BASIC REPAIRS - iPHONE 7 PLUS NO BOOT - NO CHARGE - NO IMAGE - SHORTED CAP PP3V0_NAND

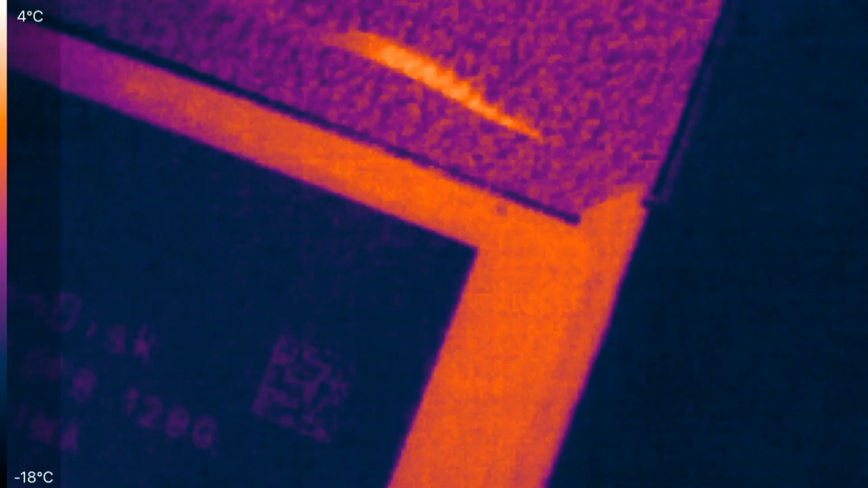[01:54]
On screen: scale top 4°C, scale bottom -18°C
about things like that when I just see the numbers on DC power supply you see that 1.5 amps cap
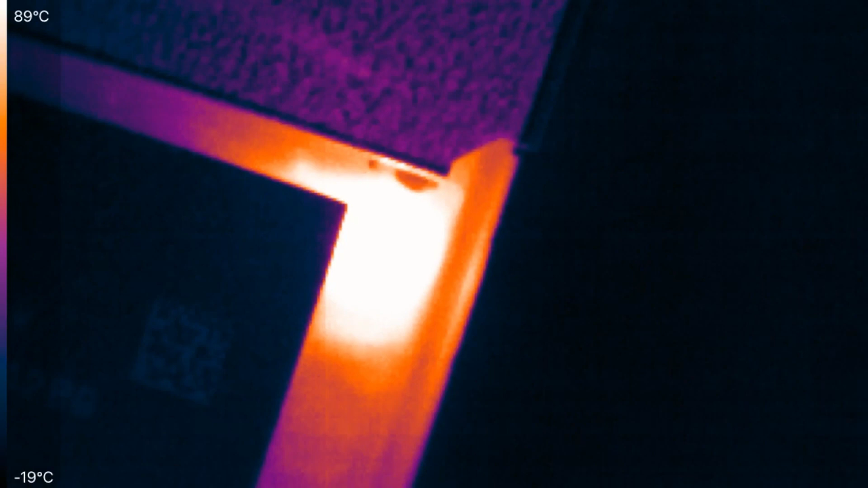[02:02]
On screen: scale top 89°C, scale bottom -19°C
next beside to the NAND directly on the point okay
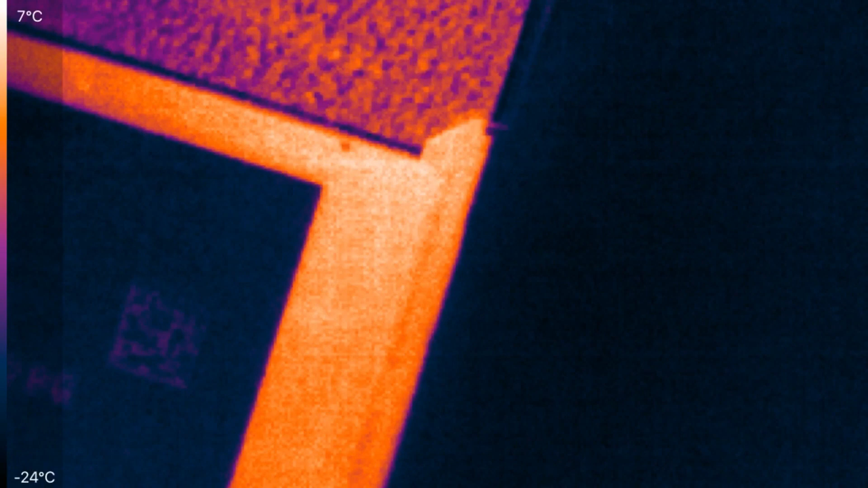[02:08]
On screen: scale top 7°C, scale bottom -24°C
so let's see let's see how fast we can fix that error